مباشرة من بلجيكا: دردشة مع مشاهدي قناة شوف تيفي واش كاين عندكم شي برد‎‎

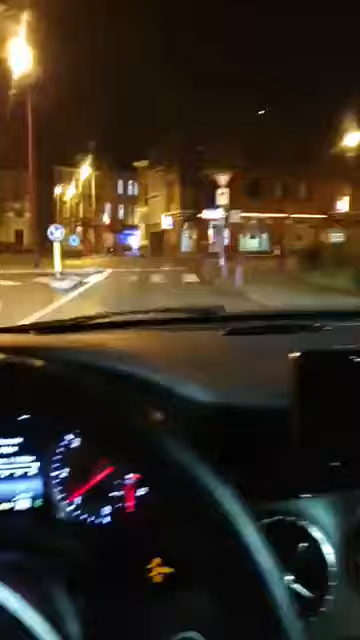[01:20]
ما زود انوغو تخونتوه هذه 10 عام يعني على مقربة من غير يد كتبات علي حوالي 1 كلمتر يعني 1 كلمتر وار يعني ما كيشو حد الفرق بين اتوم ها انتم الاخوان كما تشوفوا يعني تغيير يجي تريف
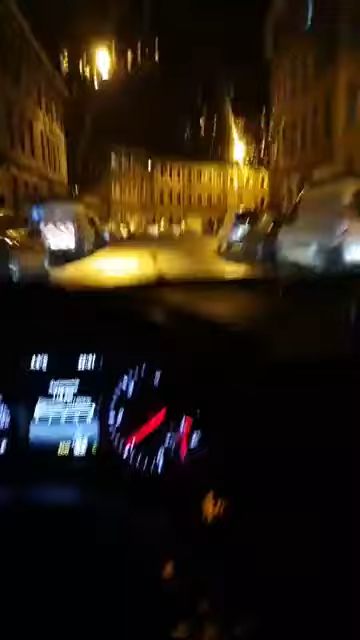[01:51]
مدينة فيرفية يعني كنا في بروكسيلا تلقوا اه لا سكر لا سكر لا شوعة المرأة و مالك إن ذا فيرفية القرن يعني 8 عشية سبعة عشية قد تلقى التبني كلها في طردي لولا لديه شي حجرة كم يدير ذا تحية الاخوان تحية الوالدة من ههد المنبركة شاعدني تحية الام دي يعلي حياتي ليك
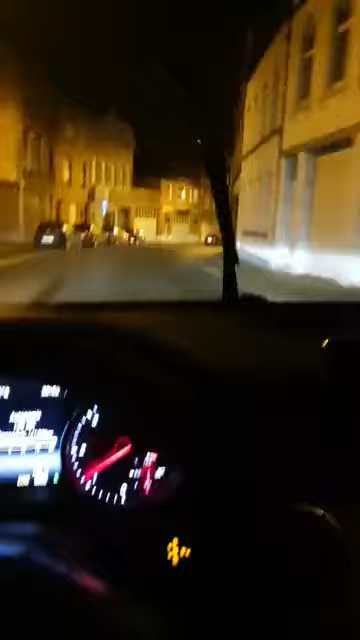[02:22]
والإخوان داخل أرض الوطن وخارج أرض الوطن فهذا الجولة الليلية تردشع مع أخوتي وحبابي تتبعين قناة تشوف تابه وانتو ميكا كل شيء مخشف طار ما كان شيء
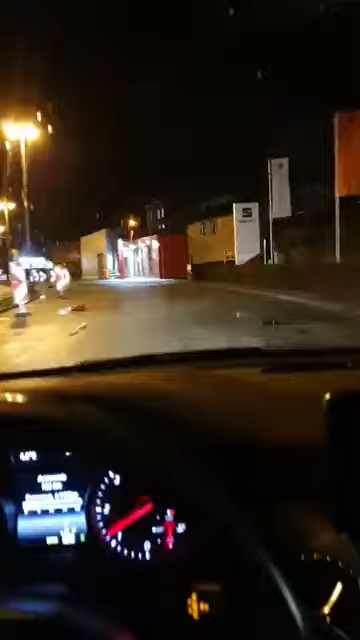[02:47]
كان هناك أعمال يعملون بها البلدية وهذا يديروا شيء ديورنا مع كثرة اليوم الناس وكان واحد يتخاف هنا كما تشوفوا الطريق هنا يقدروا ديور الجنب الأيصار كما تعرفوا مدينة مدينة كبيرة يعني رأى كبيرة تبارك الله وليك يعرف يقولك مدينة صغيرة ورأى كبيرة
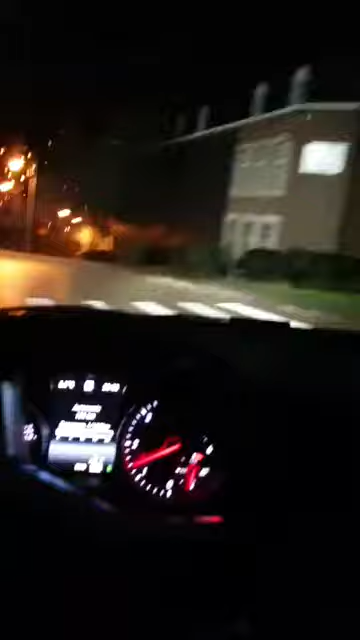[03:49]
في الحقيقة كما يكون بايرد وشتما تتعاقس تخرج هذا مشي من أنتم كما كتشوفو طريقة طريقة حارها 100% لا يوجد طريق خاوية أذكرني بطاقة المغني والأسف تلييني مغوديا له وانتواصل معه على الراس وانتواصل معنا أخي
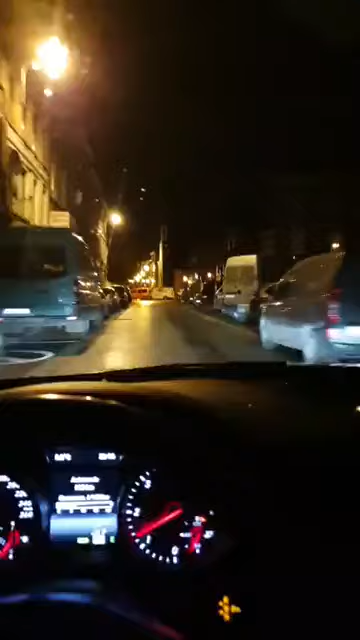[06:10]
مشجد الكبير هنا في مدينة المشجد الكبير المشجد الكبير المشجد المشجد الصومال المشجد الاتراك يعني في رمضان يعني
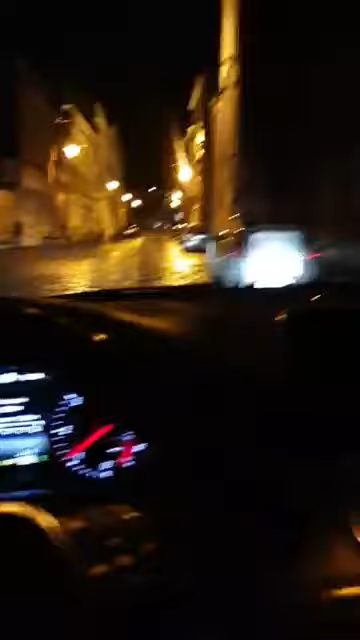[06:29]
كتشوف ان جو مغربي ما نقول لك مئة في المئة ولكن سبعين في المئة هاتشي اللي كان اخوتي اخواتاتي